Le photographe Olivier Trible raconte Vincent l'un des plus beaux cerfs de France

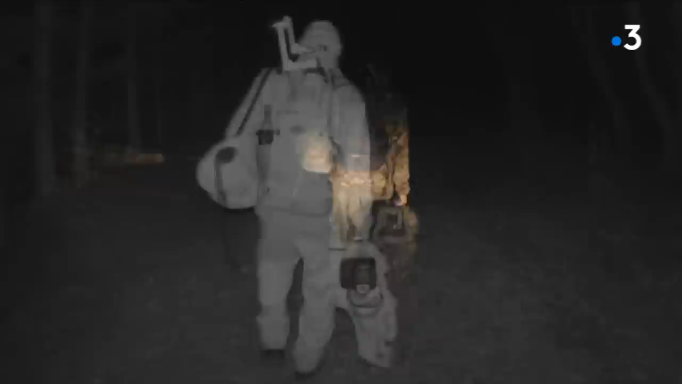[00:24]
Nous sommes dans la forêt de Chaux, la deuxième plus grande forêt de feuillus en France. La magie d'une caméra infrarouge nous permet de suivre Olivier Tribble, en route vers son affût. L'affût, ne pas bouger,
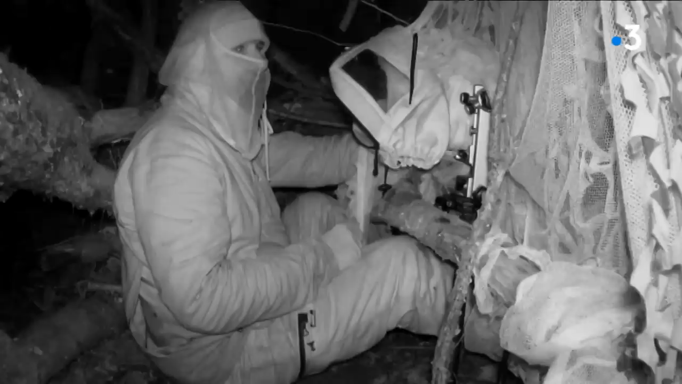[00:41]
ne rien bâtir, que l'attente dans la nuit. Très vite, les premiers raires de Bram, le raire puissant et guttural.
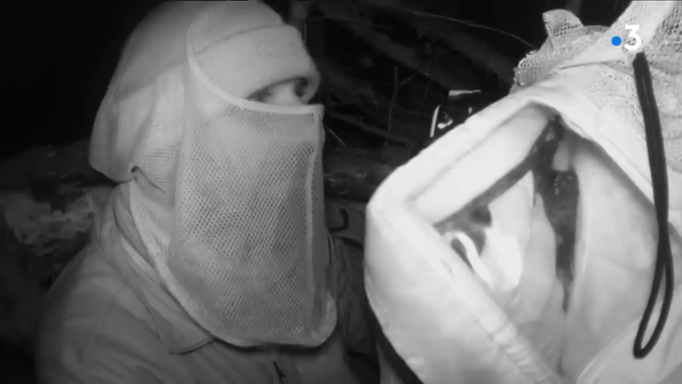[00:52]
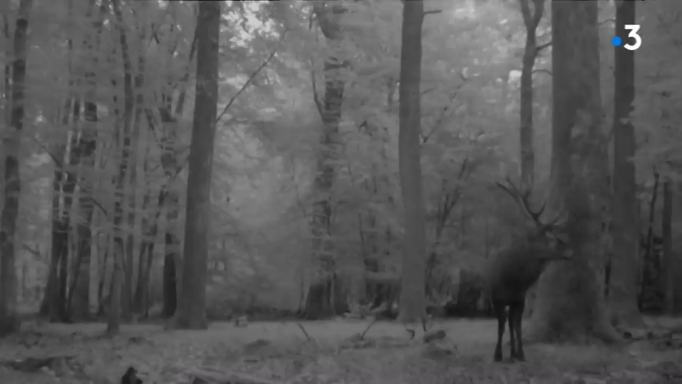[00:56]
Un mâle prévient les autres mâles qu'il tient la place.